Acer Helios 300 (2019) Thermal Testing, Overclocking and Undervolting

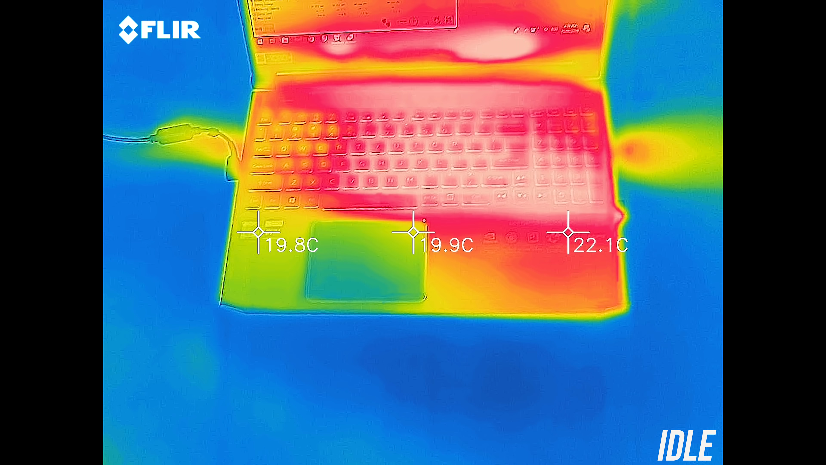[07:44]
As for the external temperatures where you'll actually be putting your hands, at idle it was just below the usual 30 degree average. While gaming with the fan at auto speed the WASD keys were a little warm,
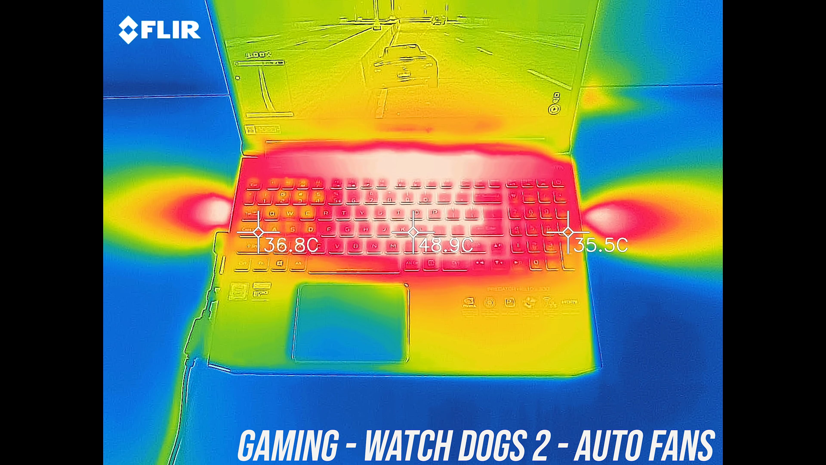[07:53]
while the middle was warm to the touch.
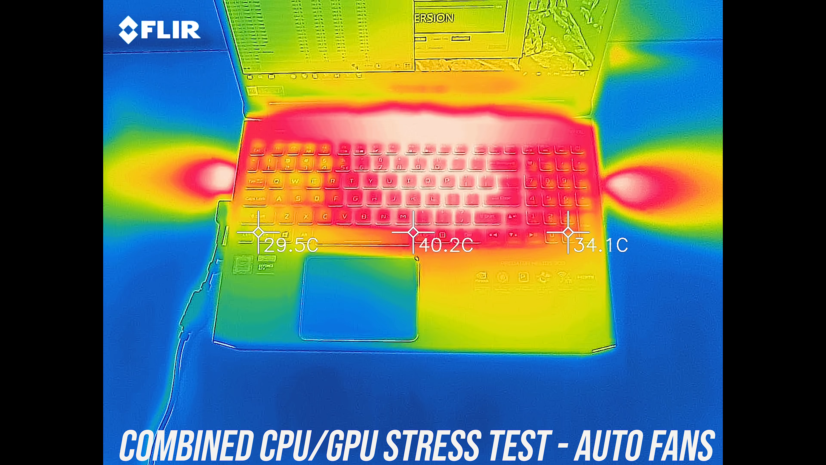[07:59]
Similar results with the stress tests going, getting to about 50 up the back, though you won't be touching there so no problem.
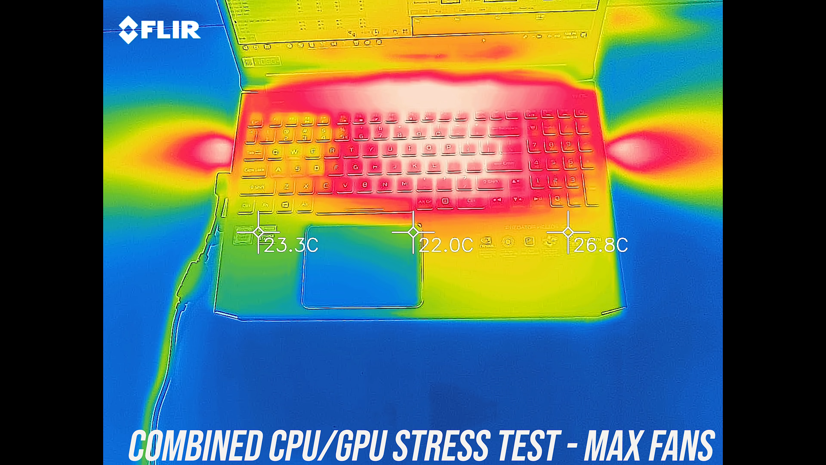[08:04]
With the stress tests going and turbo mode enabled the temperatures drop back a few degrees due to the faster fan speed, despite the improved performance this mode provides us. As for the fan noise produced by the laptop I'll let you have a listen to some of these tests.